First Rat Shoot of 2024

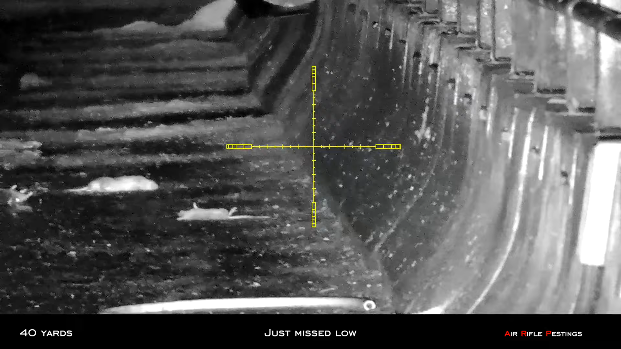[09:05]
You can see I just missed low. So that was one lucky rat. Back at hotspot number three.
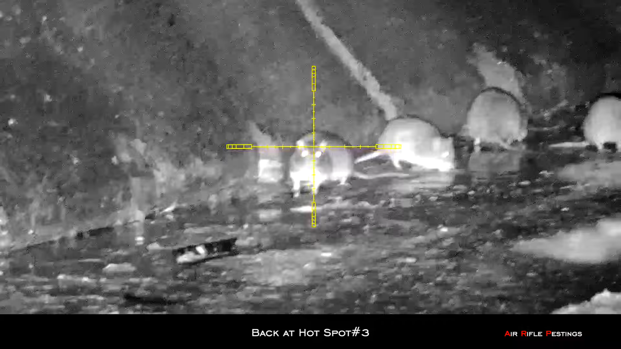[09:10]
After a while, they come back out again.
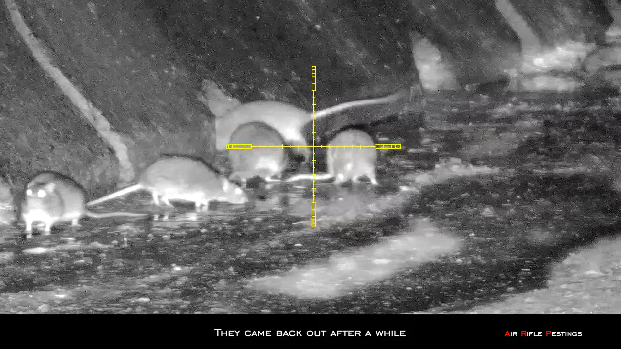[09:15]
You can see there's so many. And this guy was lucky because I took too long. Otherwise the Hades would have shot him in the face.
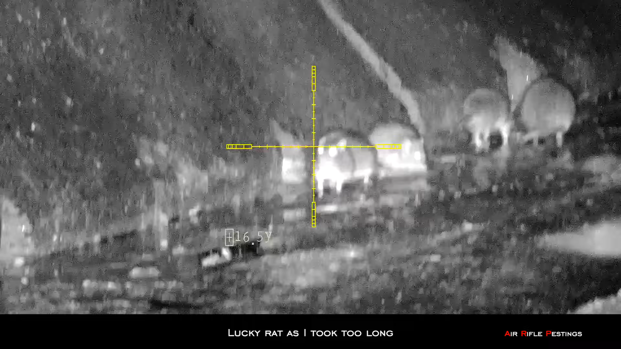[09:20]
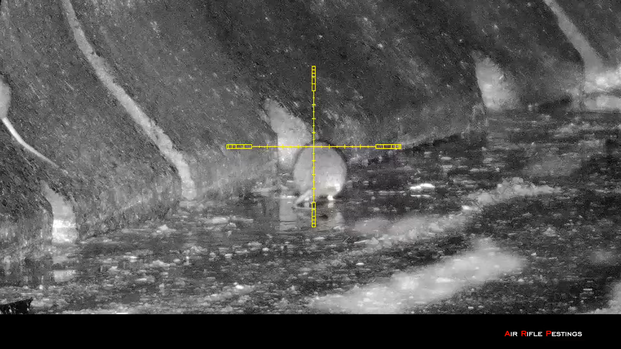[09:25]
So I went to the second guy here.
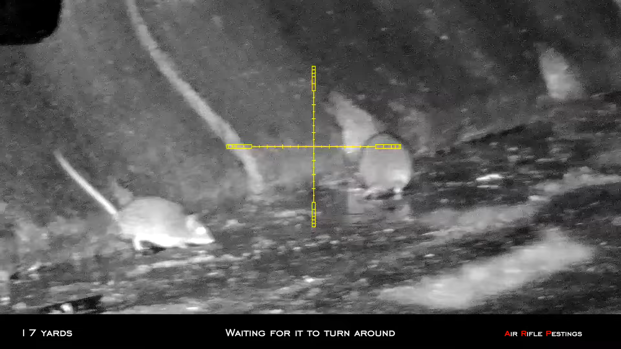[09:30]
He had a back profile. I was waiting for it to turn around to show the head. But it didn't.
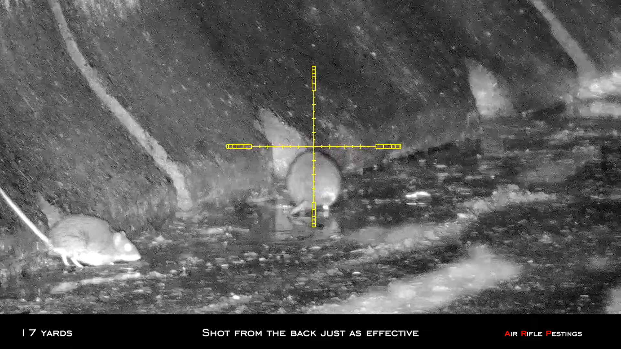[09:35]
So I decided to just go ahead and hit him in the back. So the back shot is just as effective to the spine.
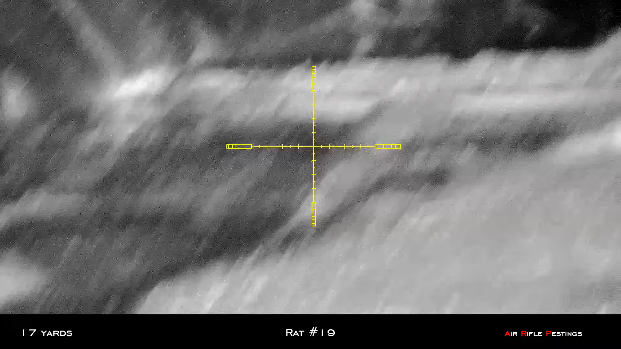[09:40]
And it died in the hole. Now all the rest of the rat just scramble and try to run away.
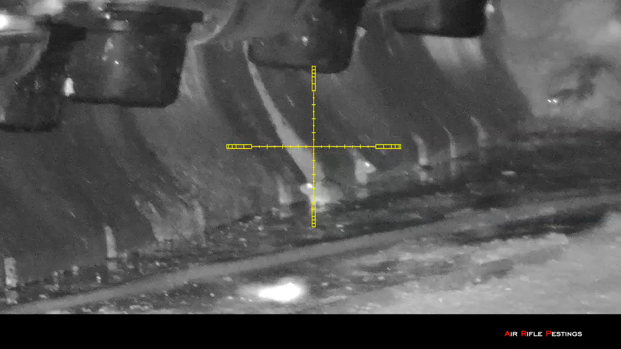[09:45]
This guy's about 30 yards.
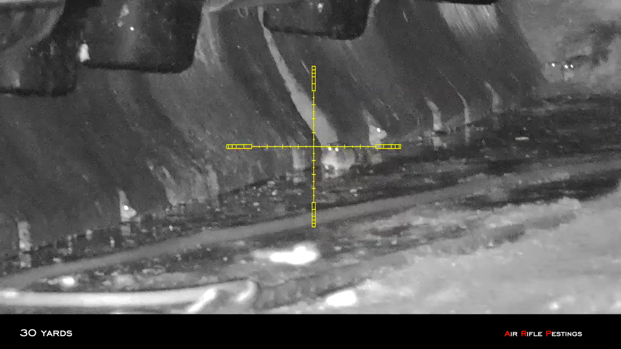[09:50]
I think I just missed low. I'm not sure.
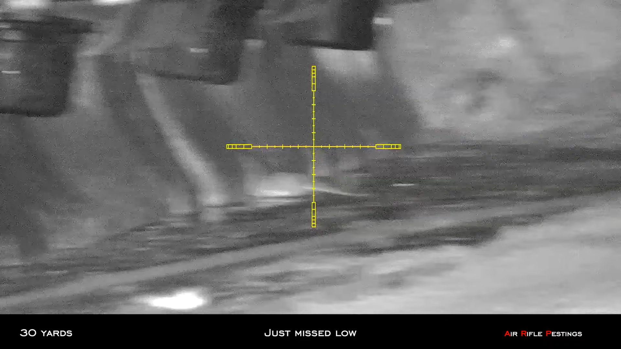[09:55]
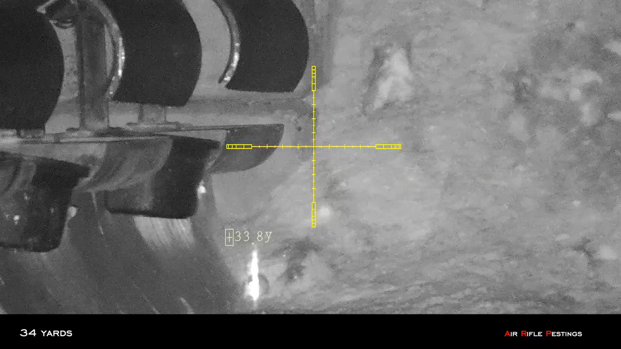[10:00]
And then I went to the 34 yards. So the hole a little bit higher.
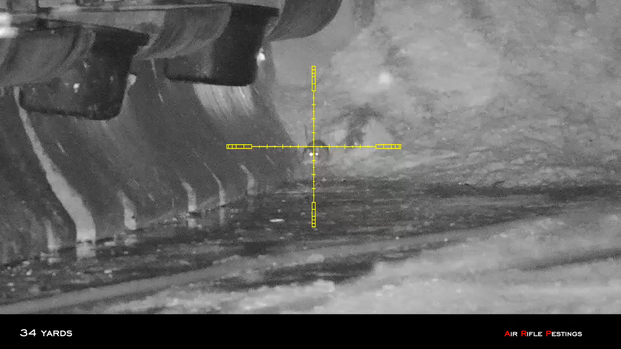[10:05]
And I hit him just below the chin. So that was rat number 20.
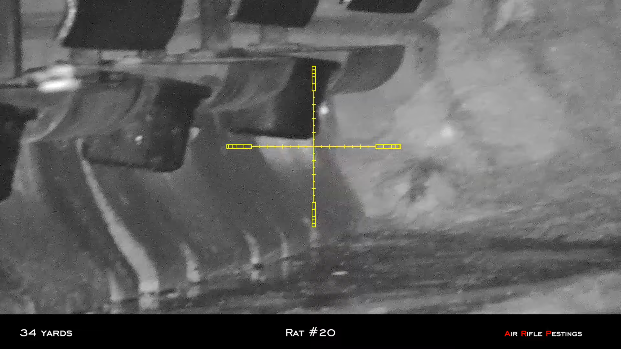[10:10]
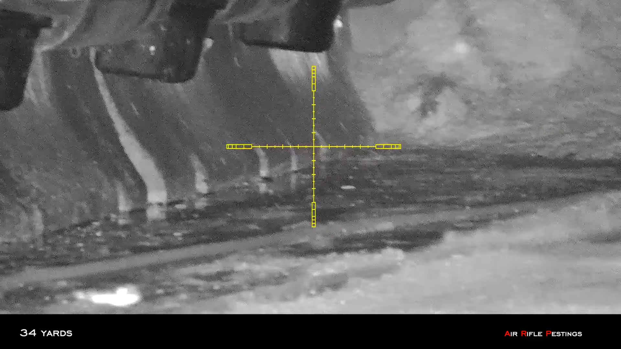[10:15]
This guy was sticking his head out at about 18 yards.
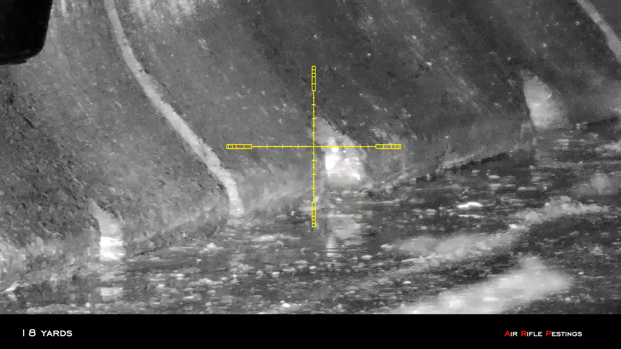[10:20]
Then I hold over and tapped him right in the head. So another perfect head shot.
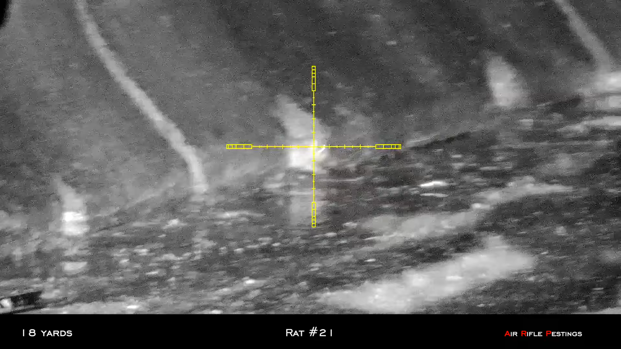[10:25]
That was rat number 21.
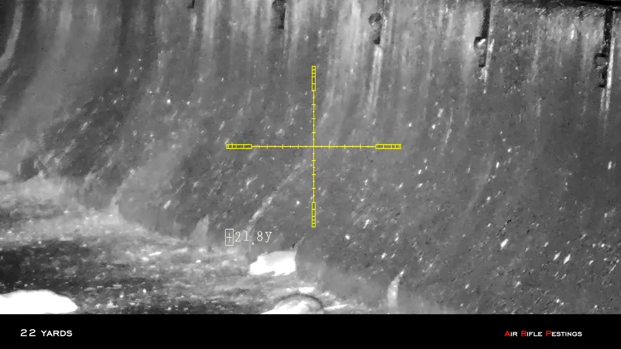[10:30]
There's one here at 22 yards. As you can see here, my point of impact was really low.
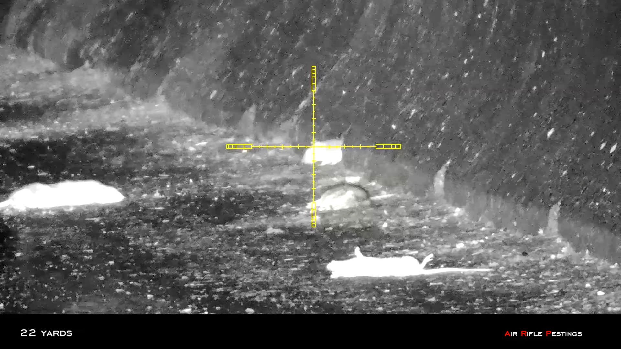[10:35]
That's due to my losing my air.
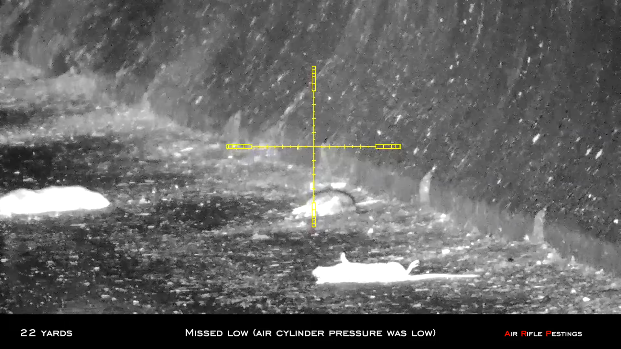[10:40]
Since my HW100 was leaking air badly, so I used my Regal XL as a backup gun.
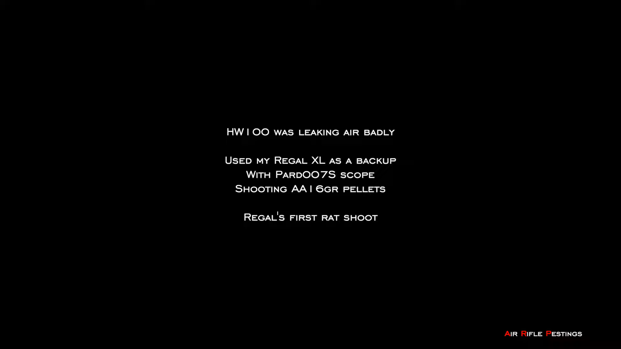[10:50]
This was the first time I shot the rats with this gun. I had the Power 007S on top as a scope. So there's no laser rangefinder with the scope.
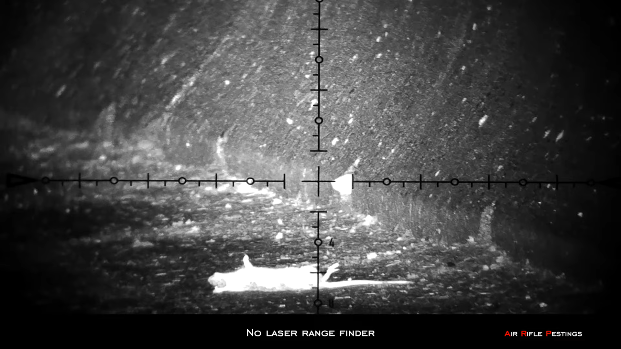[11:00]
So I had to guess my range. Luckily I got it.
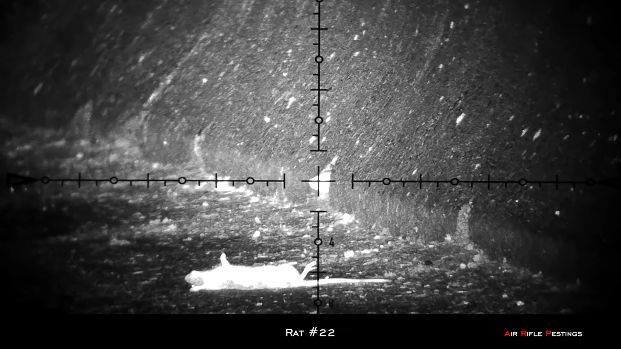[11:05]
As you can see, that was Regal's first rat kill.